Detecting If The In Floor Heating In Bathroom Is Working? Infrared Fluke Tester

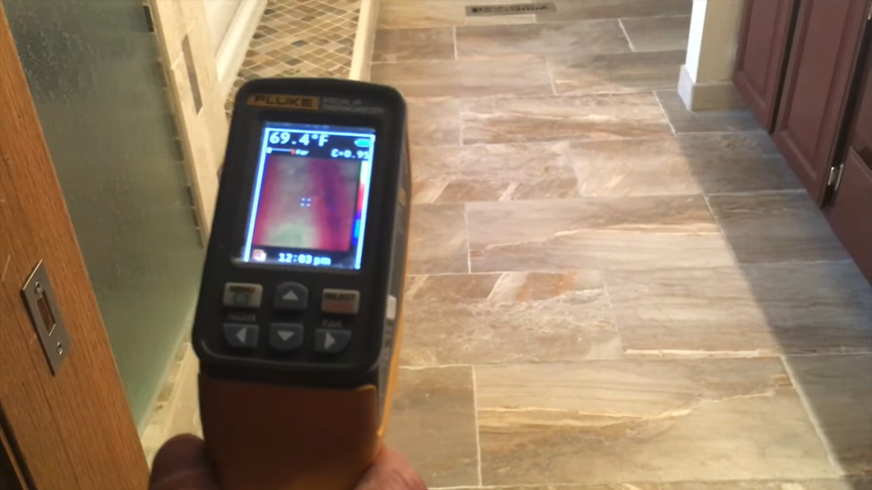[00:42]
On screen: spot 69.4°F
and then all of a sudden you see a line and then all of a sudden they see it hot there okay that shows you that that heated floor system is working and how it's working if you had a cut in it your
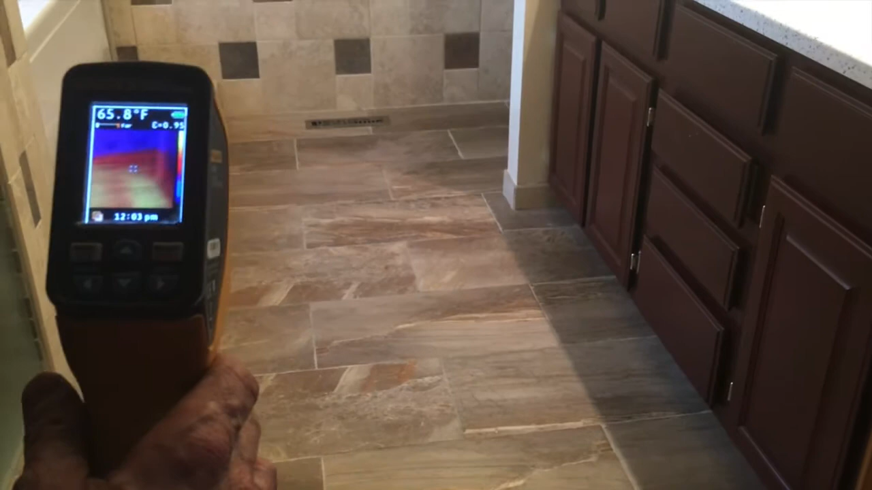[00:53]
On screen: spot 65.8°F
GFCI would trip if you didn't have a GFCI thermostat it wouldn't trip these